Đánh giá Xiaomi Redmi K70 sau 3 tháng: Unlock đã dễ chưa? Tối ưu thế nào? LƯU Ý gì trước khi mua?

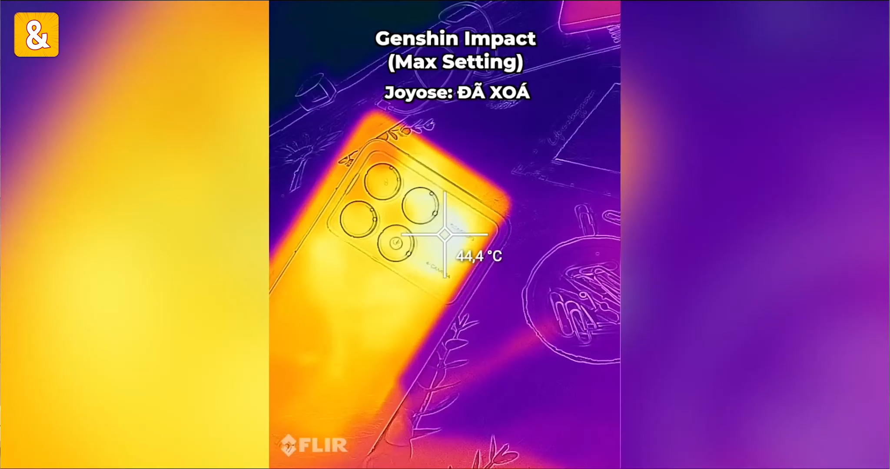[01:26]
On screen: spot 44.4°C
phút Genshin Nó chỉ là khoảng 41 đến 42 độ C thôi Và đây là cái mức nhiệt độ mình thấy là chấp nhận được nha Còn tựa game kiểu là Poxy này,